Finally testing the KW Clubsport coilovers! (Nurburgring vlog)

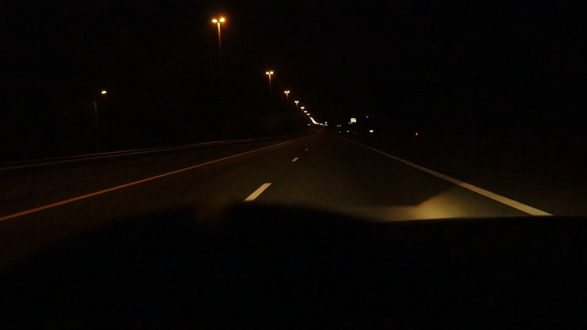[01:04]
It's still early, so the road is pretty quiet. The gauge cluster is still not working. I still haven't figured out what the problem is there. It's a bit annoying, but I'm kind of getting used to it now. So we'll just keep driving. 2.5 hours and then we're there.